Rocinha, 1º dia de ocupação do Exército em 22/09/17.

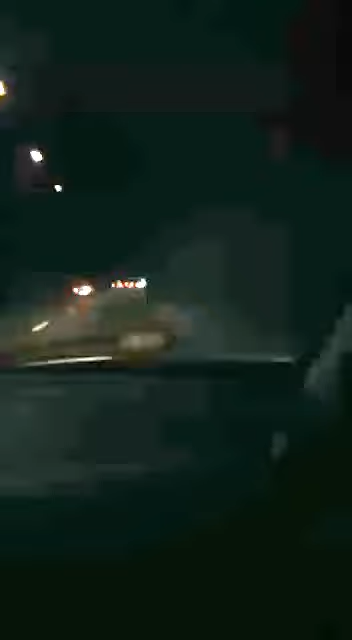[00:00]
tá lá, o ônion completamente vazio vamos ver agora a rocinha mesmo como é que ela tá o ônion da Globo tá transfluindo mas muito vazio muita gente assustada com certeza passar por aqui vamos ver alguns poucos carros aqui a nossa frente